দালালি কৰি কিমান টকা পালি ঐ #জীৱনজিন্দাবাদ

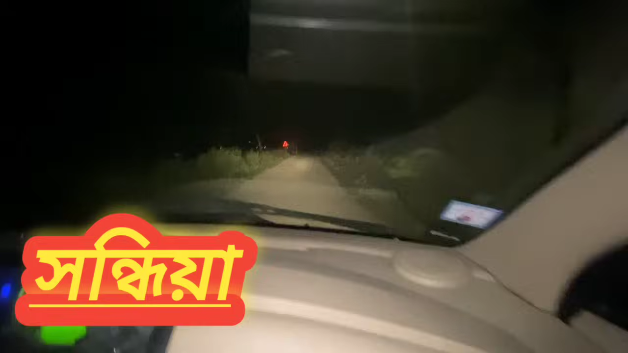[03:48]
যাই আছো এতিয়া ঘর আর গাড়িখান মজাকে বনাই মেলি আনিলো গিয়ার 4 নম্বর লগাই লো রব